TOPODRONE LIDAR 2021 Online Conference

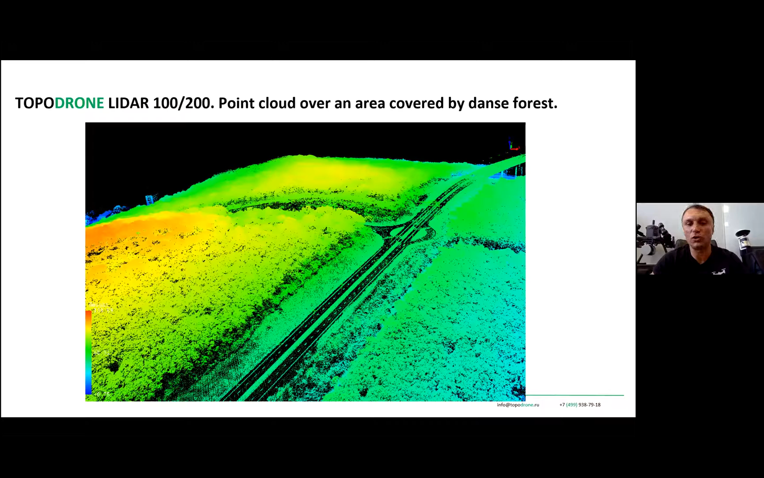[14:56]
with a vegetation, with a terrain level, and what we need. And what we need, first of all, we colorize point cloud. For point cloud colorization, we use photos from images from X4S camera or from Sony camera. You just need, to colorize point cloud, you don't need to make the whole photogrammetry project. You just need to make air triangulation to align images.
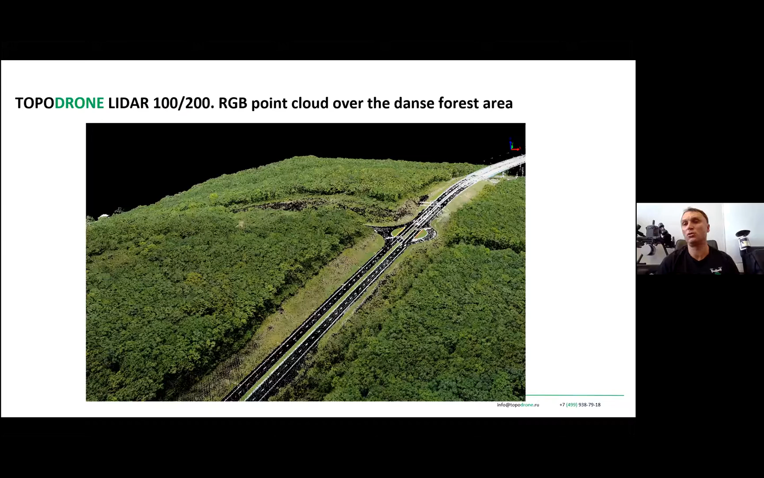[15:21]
And after that, it's possible to colorize point cloud. And this one example is a terrain profile.
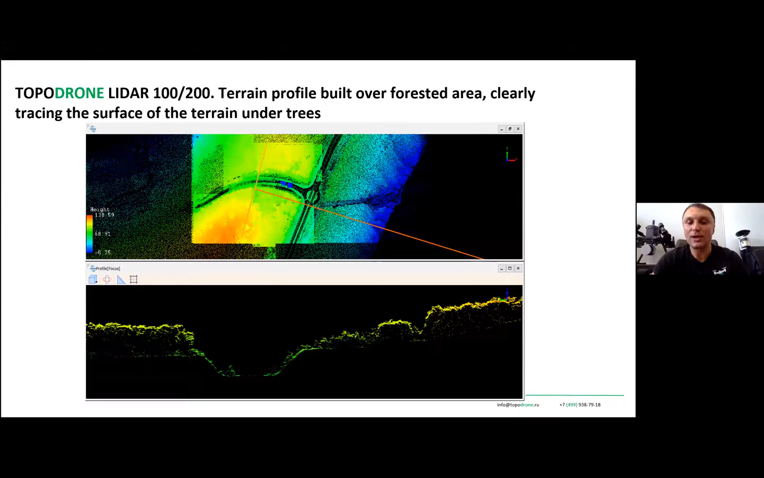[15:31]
And you see that under the very deep vegetation, you can easily measure terrain level. And this one example of the contour lines, which was automatically created on the basis of point clouds, point cloud classification.
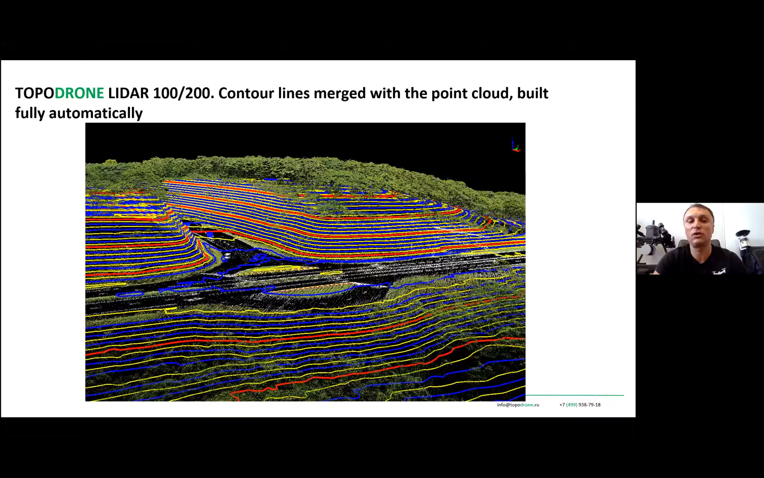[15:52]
And within a few minutes after creating a point cloud, you can create a very detailed terrain level, and after that, create contour lines. And there are a lot of examples for these projects where we use where LiDAR dataset can penetrate, where LiDAR can penetrate very deep vegetation, and you can measure terrain level.
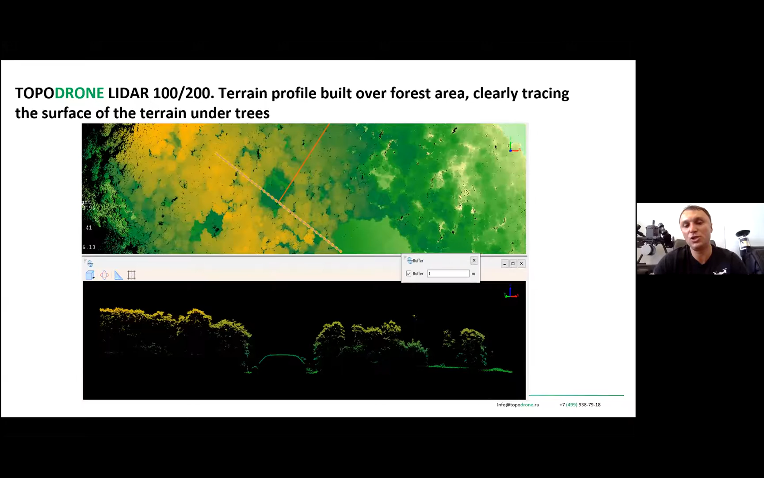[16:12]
And I would like to show you final results, final maps, final contour lines, final maps created on the basis of LiDAR dataset. This one is just point cloud. After point cloud,
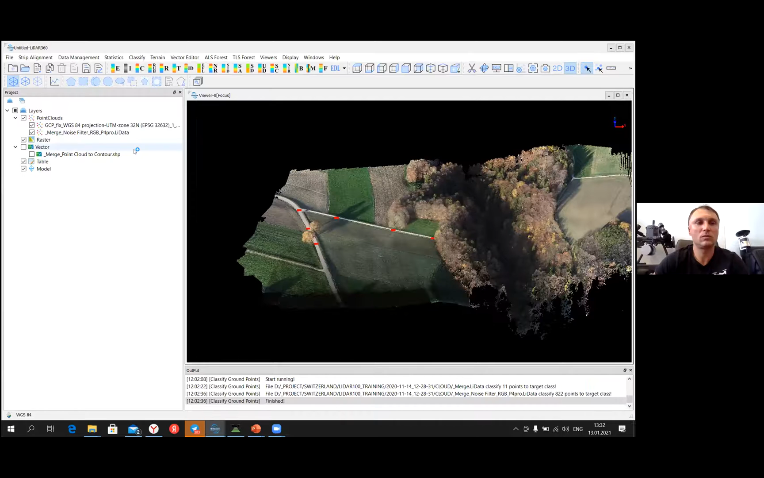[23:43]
Okay, while it's opening, I already show you this data set. It already has RGB colors, and it was processed from the same data set. And what we need,
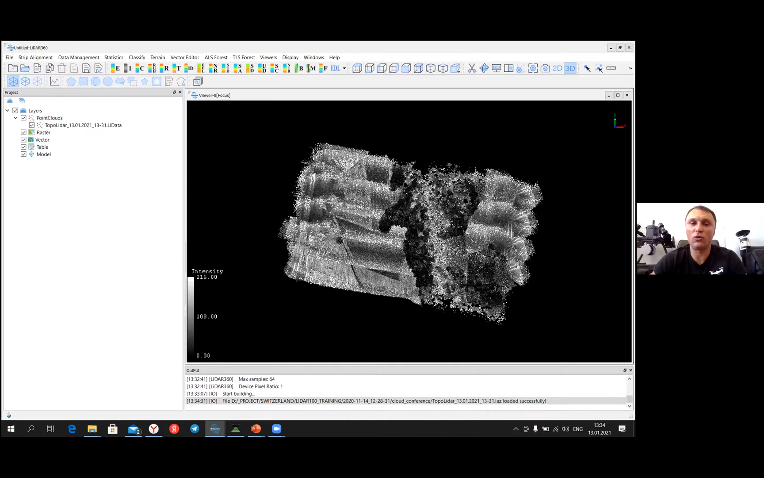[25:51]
This one, it's a it's an example of survey of the very hard to reach terrain level and with the forest and with the vegetation, with everything. And I will show you how easy to make a strip alignment. We just load generated point cloud. We just open a trajectory.
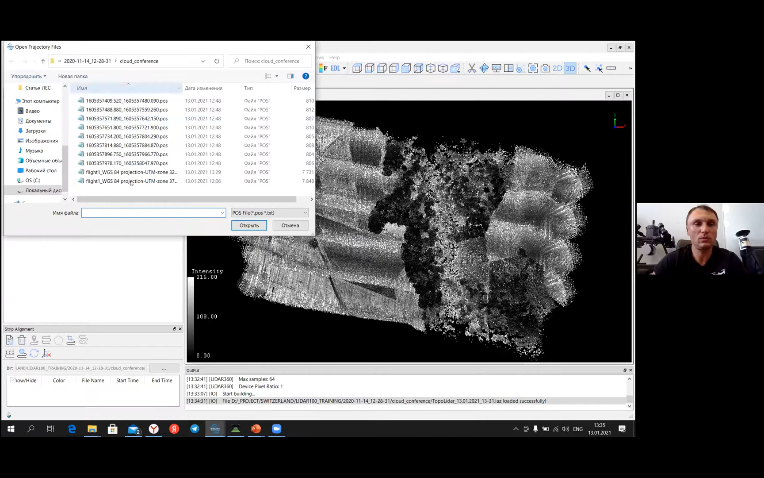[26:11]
Just import trajectory, which was generated as well from our software.
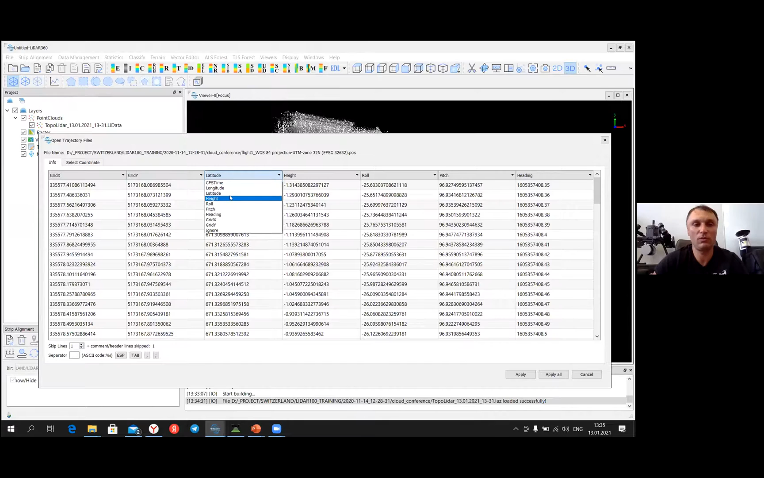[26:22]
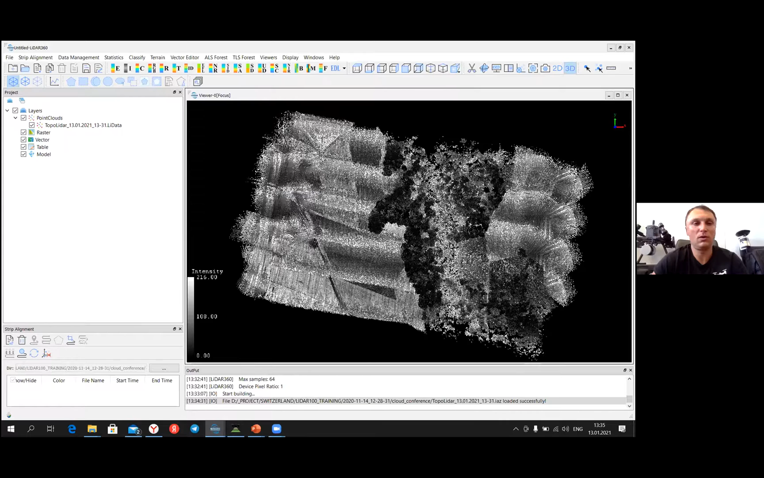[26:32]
And this one, it's flight lines, and we just need to cut. Turning part of trajectory, and divide each line and divide a trajectory to each line. As soon as we divided trajectory to separate lines, so we start
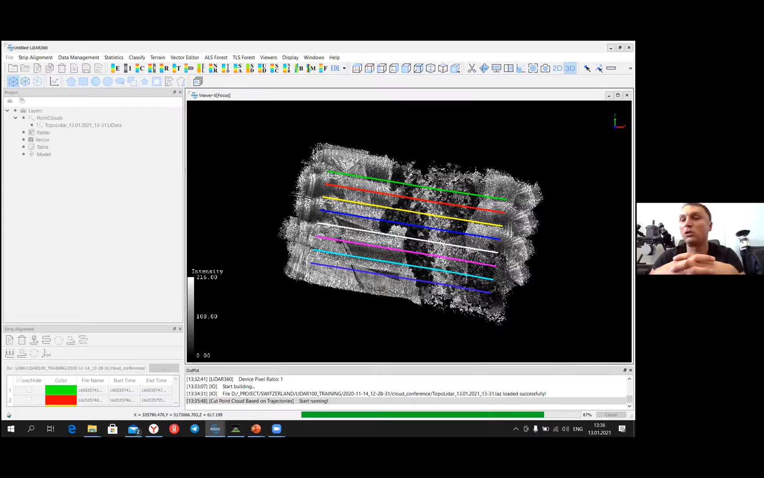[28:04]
You usually need to make a double grid, or you need to increase flight altitude and so on. But with photogrammetry, it doesn't matter at all. With LiDAR, it doesn't matter at all. And you just need to make some steps which are very similar for each type.
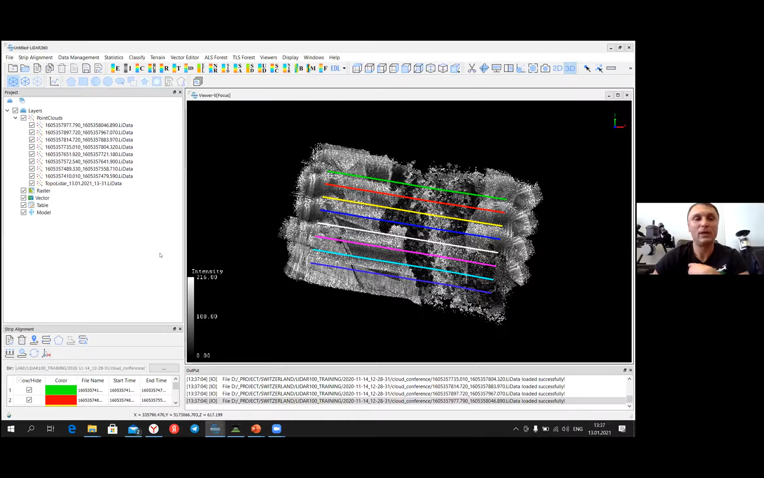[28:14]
And now we divided our point cloud to different strips, flight strips, and we assign color for each strip,
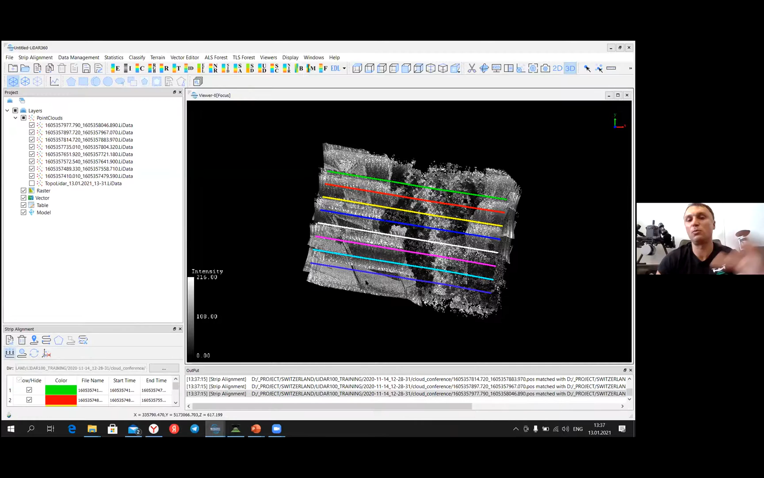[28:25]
for each point cloud, which equals to the color of trajectory.
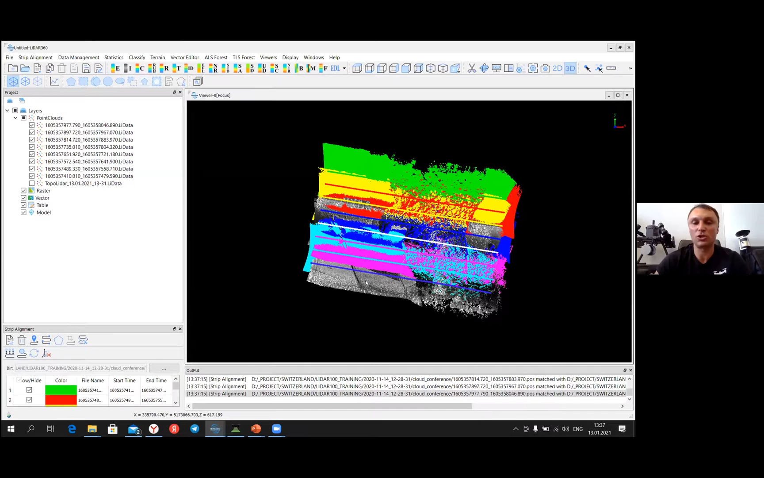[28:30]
And finally, what we need to get to run automatic alignment. It's very easy, and it takes a few minutes as well. And after that, as soon as we made automatic alignment, we can merge our point cloud, and after that, colorize point cloud. As a result, within 10 or 20 minutes, you will get very precise point cloud, and you can classify point cloud within few minutes as well.